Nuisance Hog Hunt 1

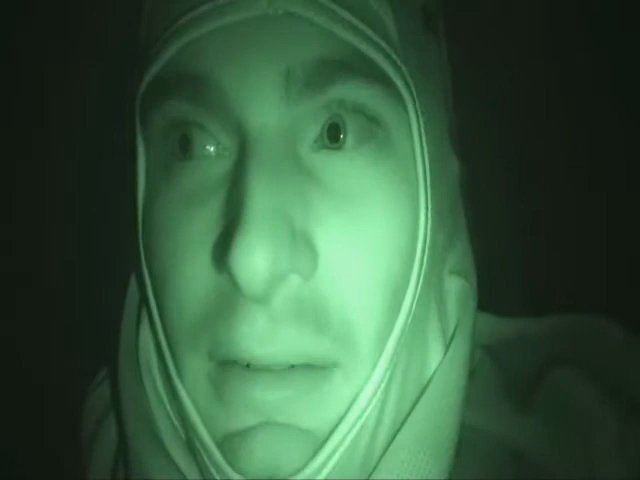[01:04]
He probably didn't run 10 yards. I got new Rage 2 blades. Hopefully they pay off. Everybody's always talking about them. But I'm about 10 yards away from my house.
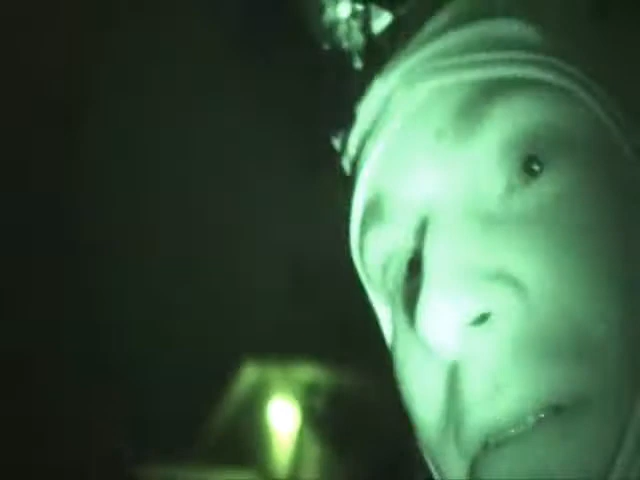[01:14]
You can see the porch is right there. And then his house is like 15 yards that way. And this pig comes out all the time.
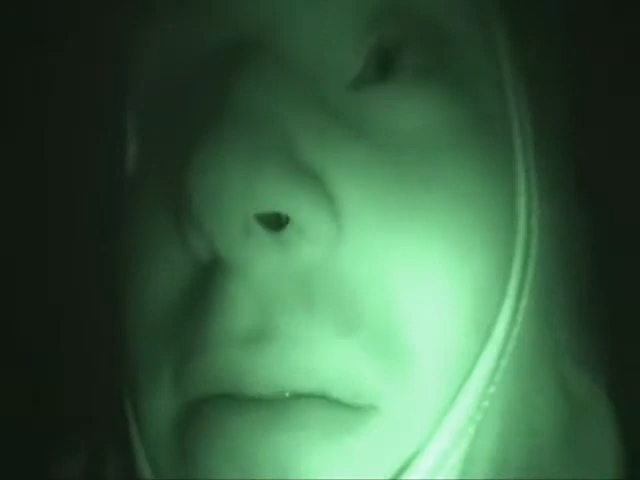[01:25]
It roots his yard up bad. His whole yard, the whole neighborhood's rooted up.